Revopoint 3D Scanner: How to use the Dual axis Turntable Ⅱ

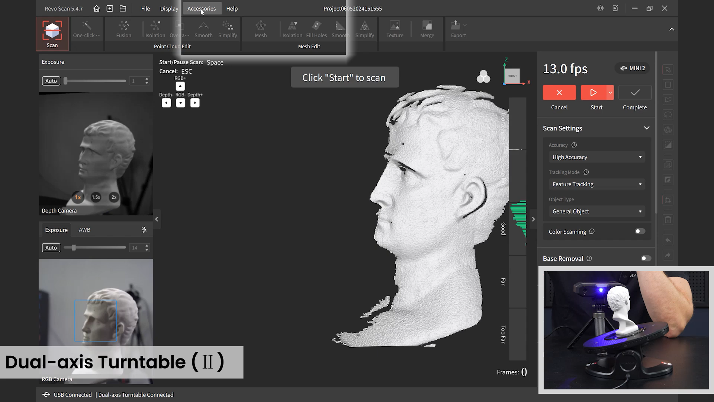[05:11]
go back to accessories dual access turntable settings and you see how it says dual access turntable sync so i could pause this right now
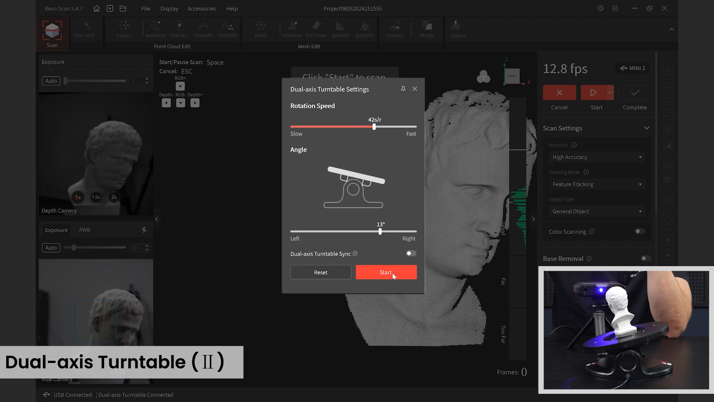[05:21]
sync it and now when i exit this settings now when i click start on rebel scan to start
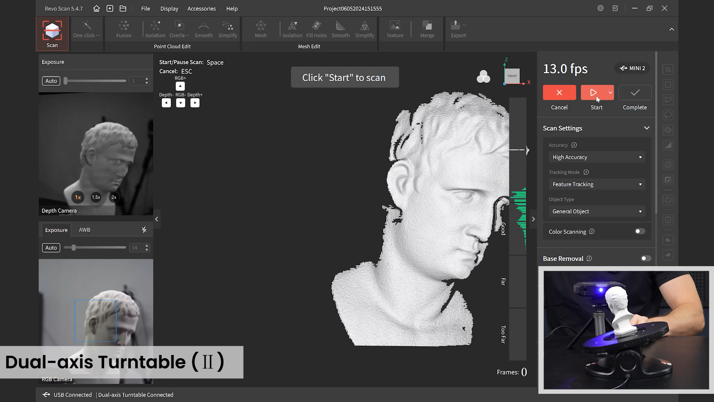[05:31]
scanning it's synced with the turntable so the turntable will start rotating when i start the scan itself notice very cool and if i pause it it will also pause so just a handy feature with that that is the benefit you could just continue to do it manually
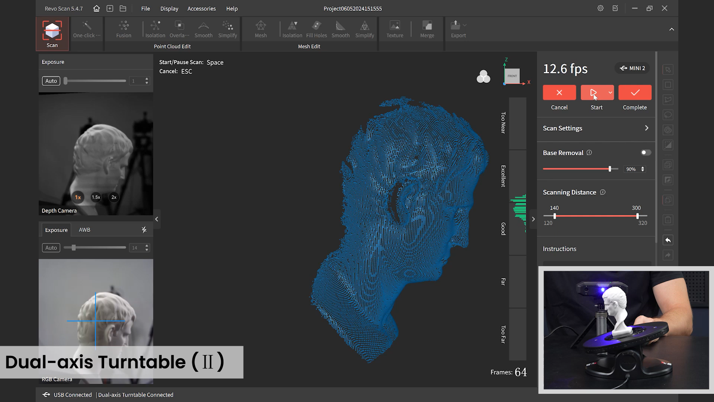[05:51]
start it up let it continue rotating and then manually start here but it's kind of nice having them synced
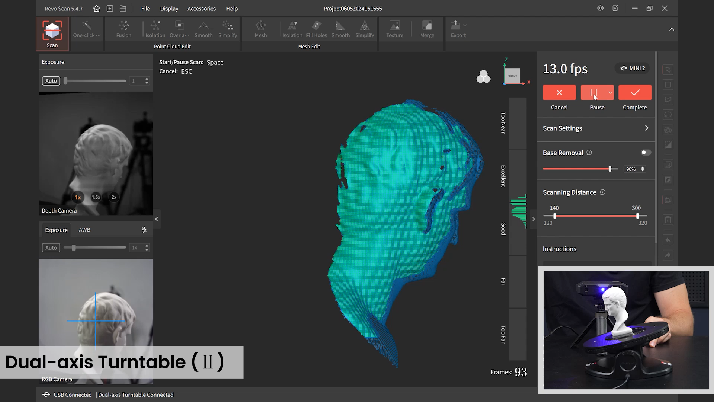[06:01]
it start it pause it cancel and then if you want to unsync it go back to the dual access turntable settings